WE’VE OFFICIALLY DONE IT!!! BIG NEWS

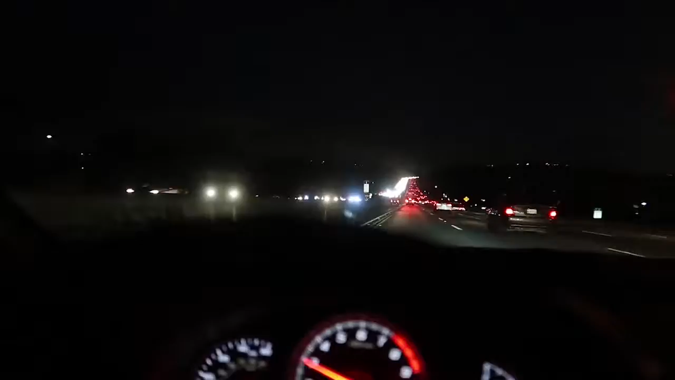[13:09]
Yeah, it goes for miles. See that? You can't even see it because it's so bright.
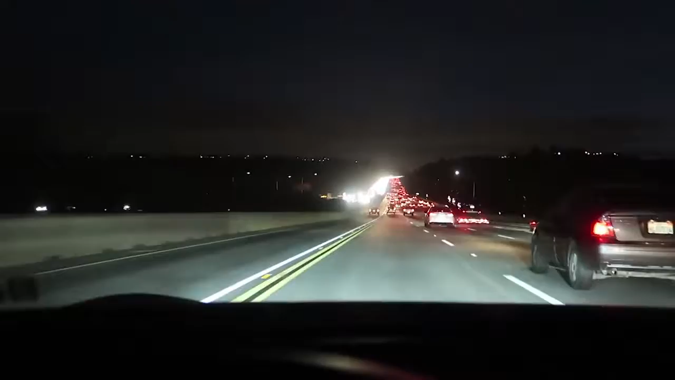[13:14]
Those are all headlights. Yo, I found a 570S. Check it.
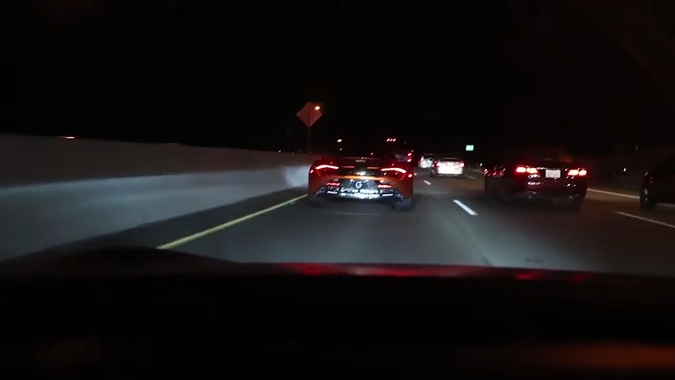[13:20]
Guys, it's a sign. I need to get my McLaren. Oh my god.